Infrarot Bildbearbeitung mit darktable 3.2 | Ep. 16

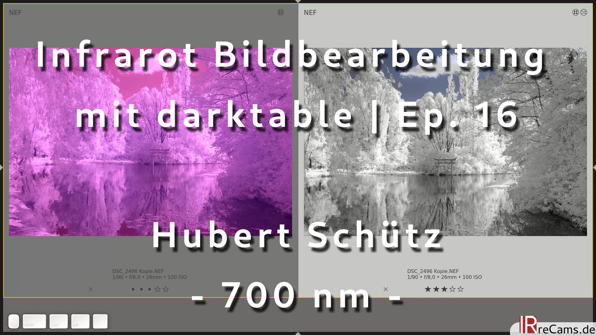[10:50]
Wir haben das ein ganz klein bisschen gequoppt, das Bild,